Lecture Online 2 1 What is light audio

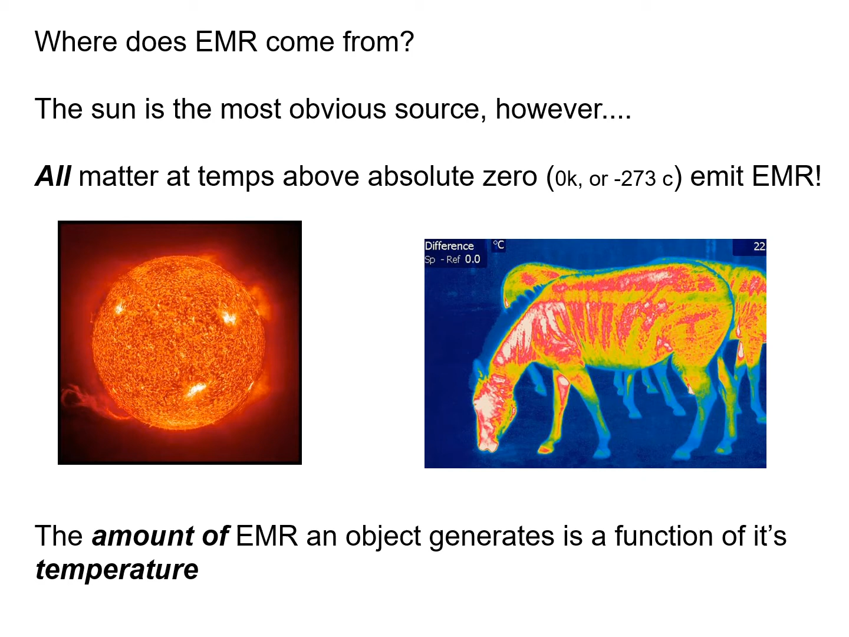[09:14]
objects that are red or white are hotter. And the amount of electromagnetic radiation an object generates is just a function of its temperature.